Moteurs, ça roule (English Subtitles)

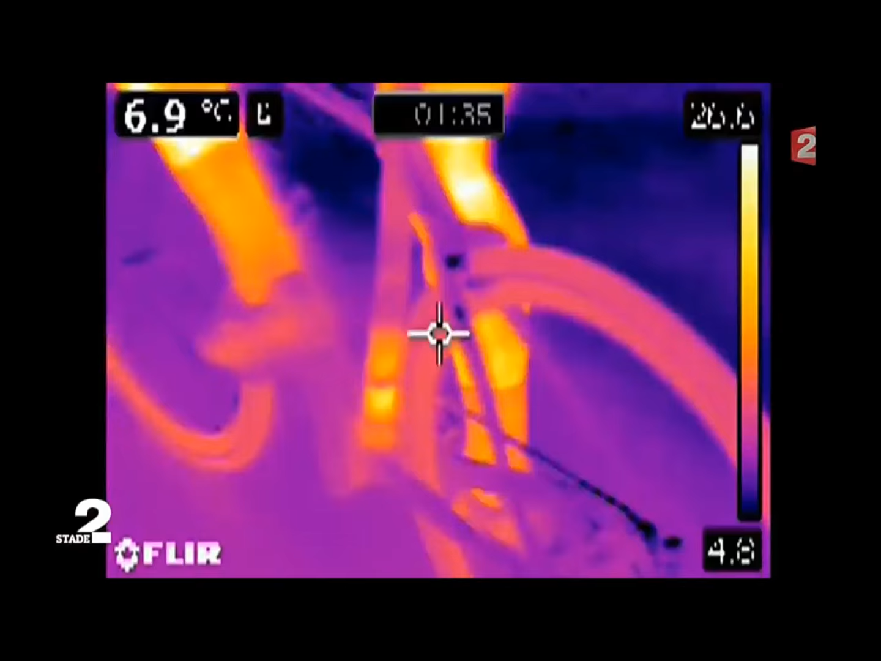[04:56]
On screen: spot 6.9°C
Dans le capteur d'une caméra thermique, le mystère devient lumineux.
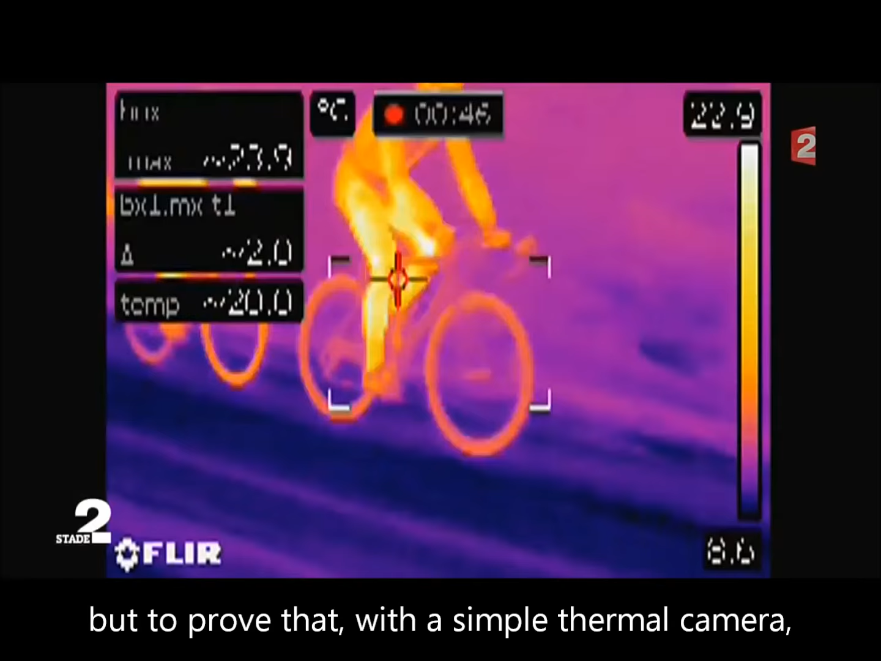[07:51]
On screen: scale top 22.9°C
Notre but n'est pas de désigner des tricheurs, mais de prouver qu'avec une simple caméra thermique à moins de 100 euros par jour,
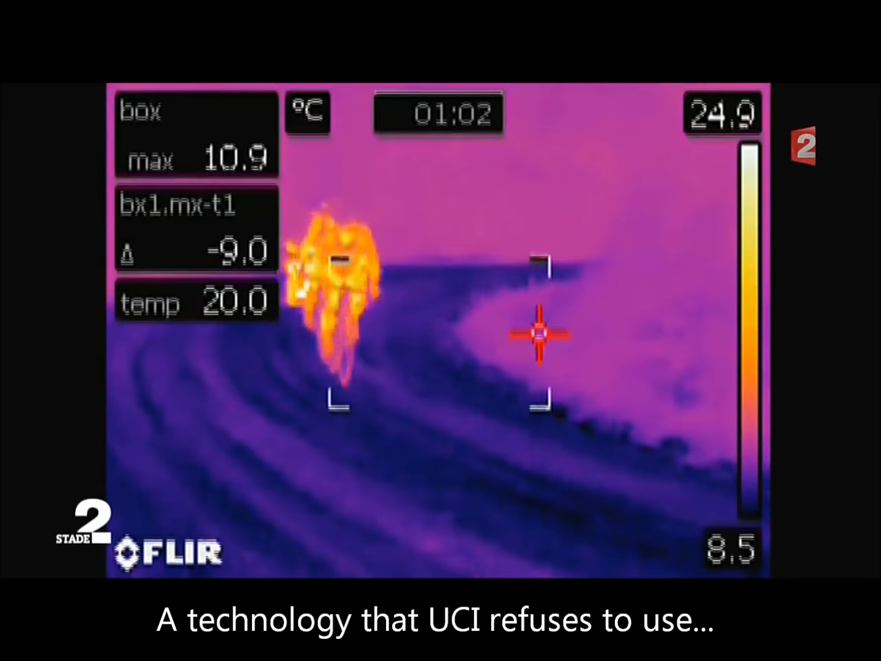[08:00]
On screen: max 10.9°C, scale top 24.9°C, scale bottom 8.5°C
Nous nous postons dans des plantes à plus de 10%, mais depuis le cas de la jeune Belge, on dit que la peur aurait fait ranger les moteurs.
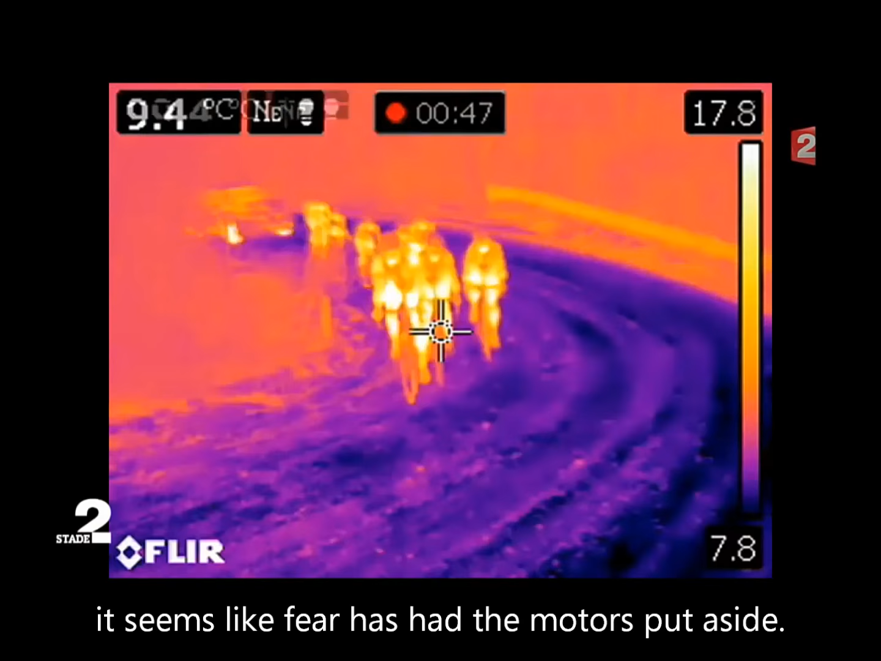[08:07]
On screen: scale top 17.8°C, scale bottom 7.8°C
C'est ce que confirment les premières images.
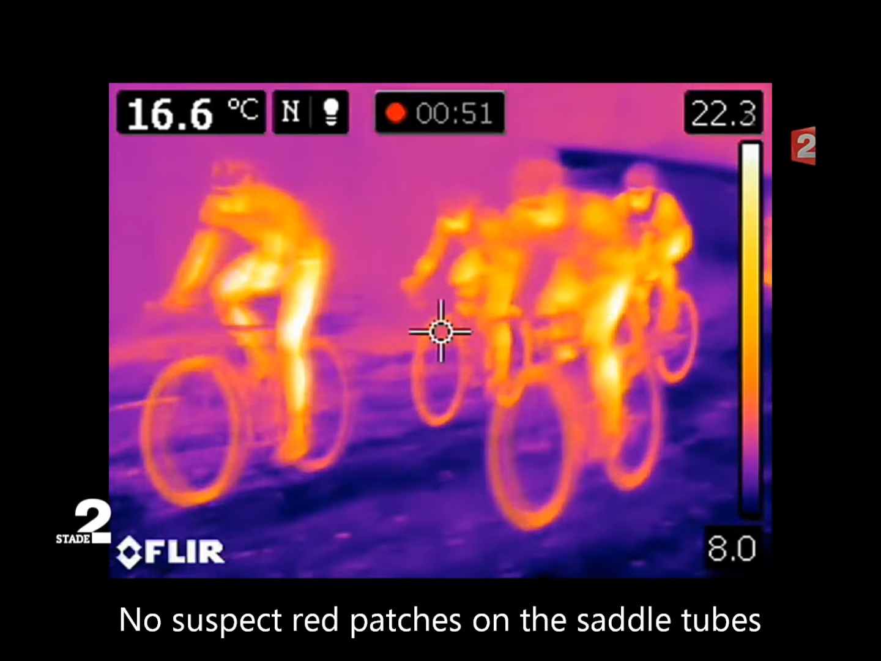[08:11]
On screen: spot 16.6°C
Pas de rougeurs suspectes dans les cadres ou les pédaliers.
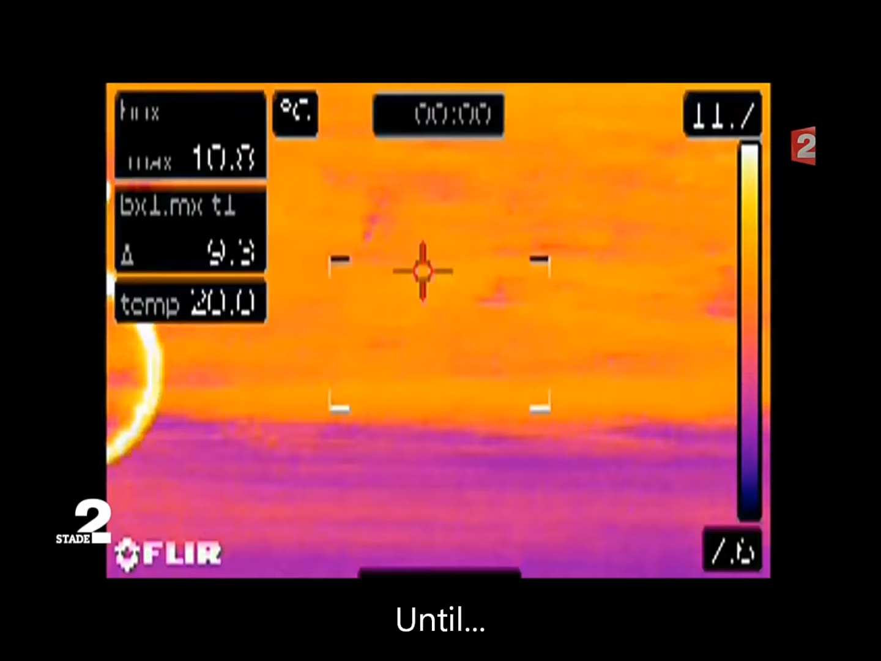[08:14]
On screen: max 10.8°C
Jusqu'à un couple de coureurs.
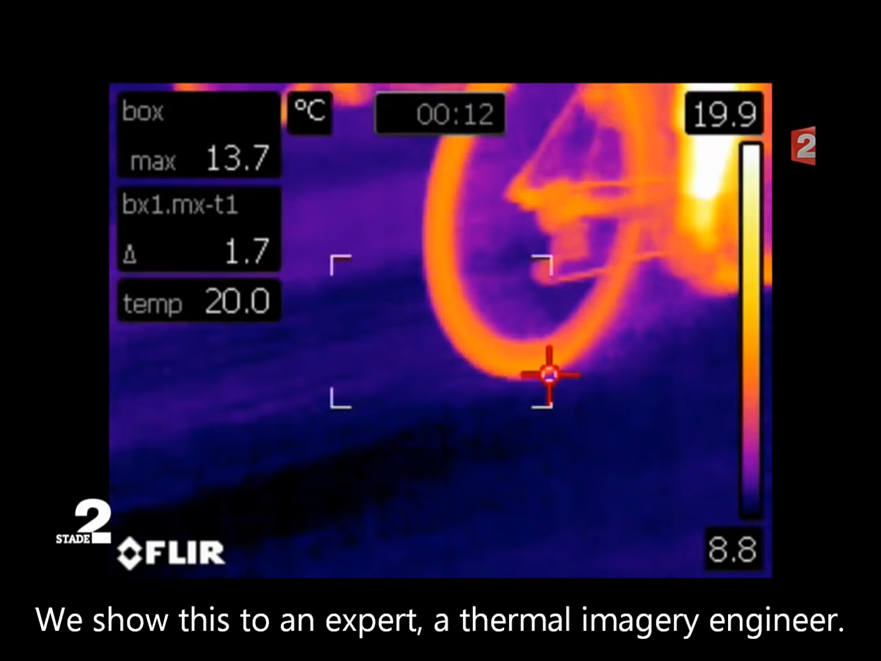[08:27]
On screen: max 13.7°C, scale top 19.9°C, scale bottom 8.8°C
Nous montrons l'image à un expert, ingénieur en imagerie thermique.
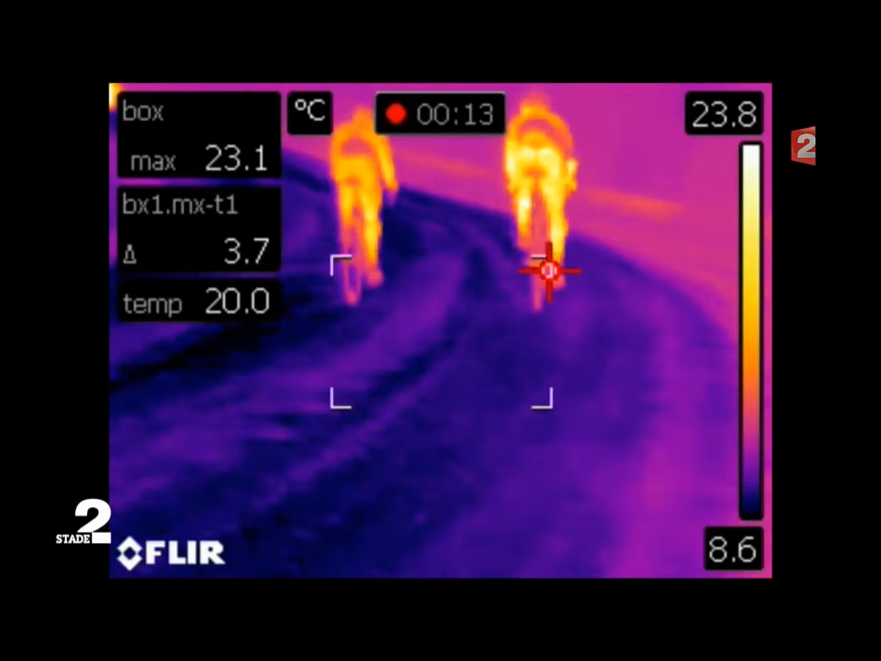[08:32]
On screen: max 23.1°C, scale top 23.8°C, scale bottom 8.6°C
Effectivement, je m'aperçois qu'ici, on est plus chauds que sur ce vélo.
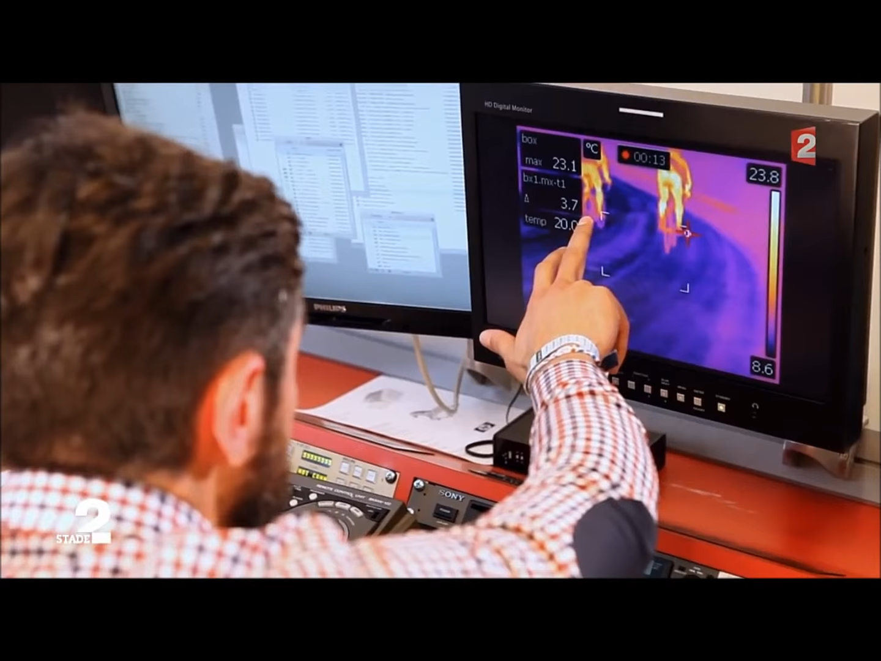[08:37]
On screen: max 23.1°C, scale top 23.8°C, scale bottom 8.6°C
Au même endroit ? Au même endroit. À la même température atmosphérique. À la même vitesse. Et à la même vitesse.
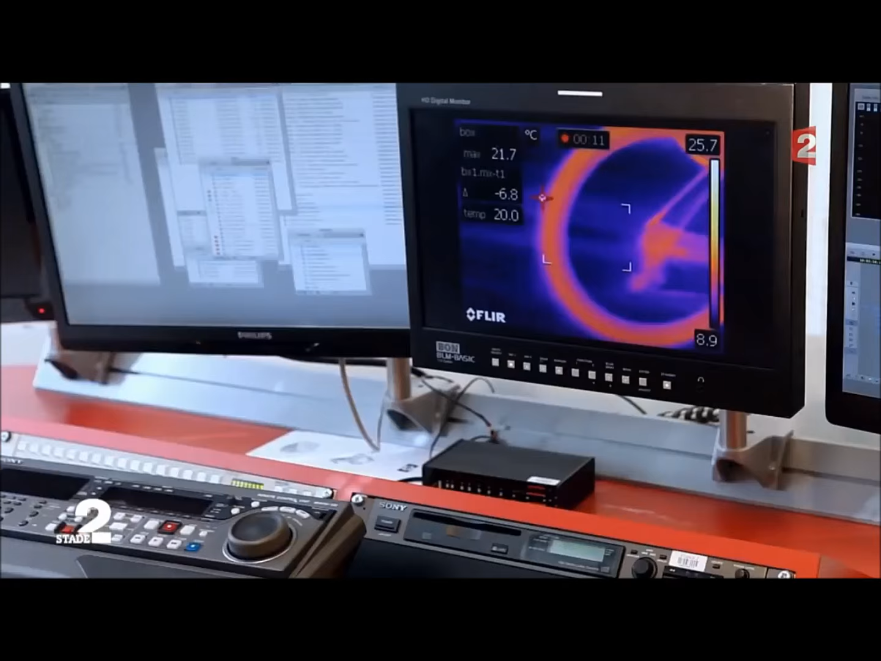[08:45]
On screen: max 21.7°C, scale top 25.7°C, scale bottom 8.9°C
Là, on le voit bien. On a toujours ici, là. Ici, donc, c'est chaud.
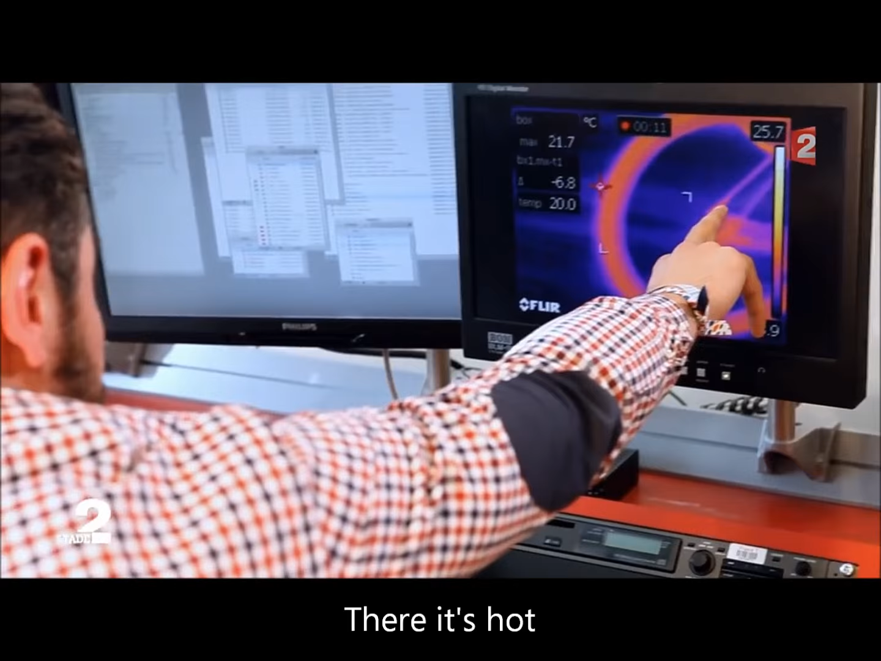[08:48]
On screen: max 21.7°C
Et moi, ce qui m'intéresse, c'est de regarder là, puisque tout à l'heure, je pensais qu'on avait de la réflexion, mais on garde toujours ce point chaud à cet endroit.